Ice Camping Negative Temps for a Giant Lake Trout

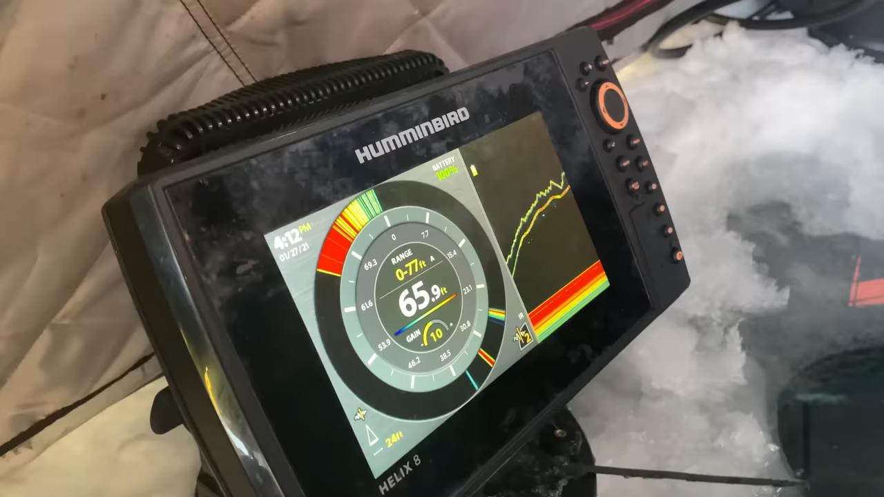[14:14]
On screen: depth 65.9 ft
That's me, jigging up and down. There's Buddy jigging. He's dropping, so I'm gonna swing right past him.
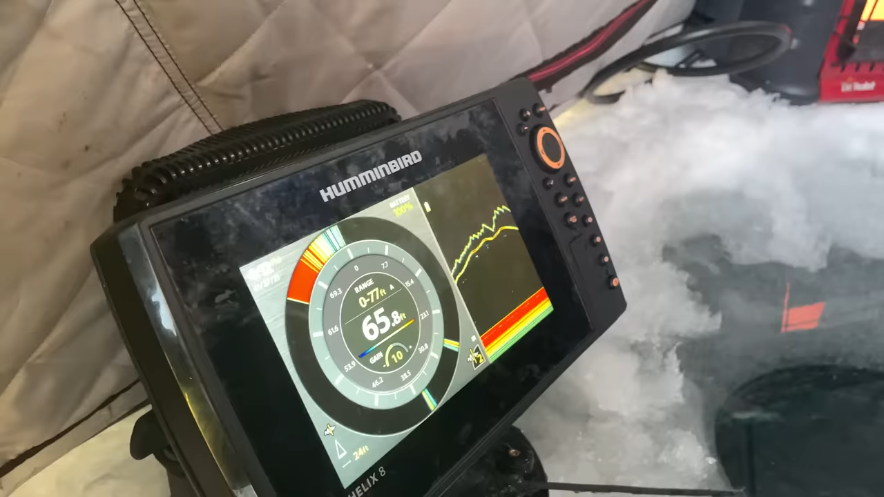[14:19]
Oh, you spooked him.
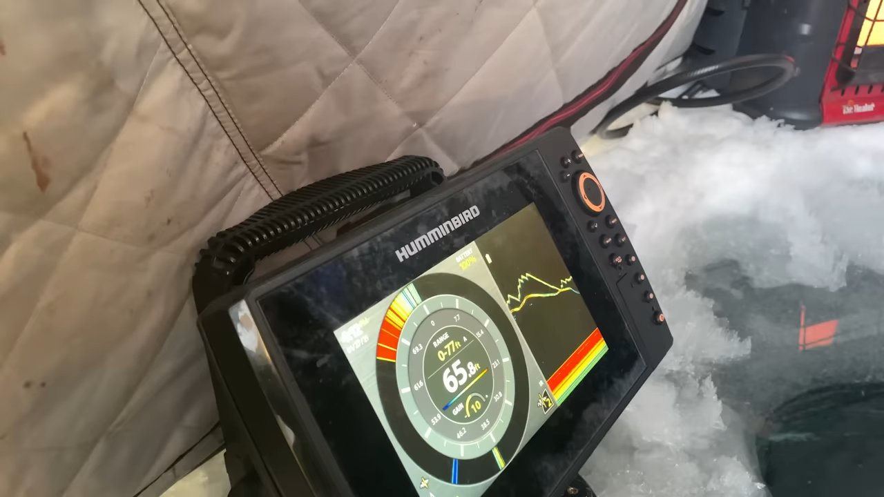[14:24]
Probably nosed him. Just bonked him right on the nose. Bye, buddy.